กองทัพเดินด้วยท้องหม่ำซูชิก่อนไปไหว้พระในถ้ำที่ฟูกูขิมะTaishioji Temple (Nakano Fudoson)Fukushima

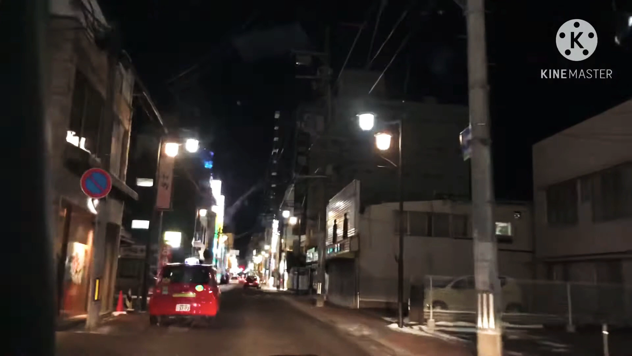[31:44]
これが酒場通りです。北の酒場通りにはです。ありましたか？で、これを右行きます。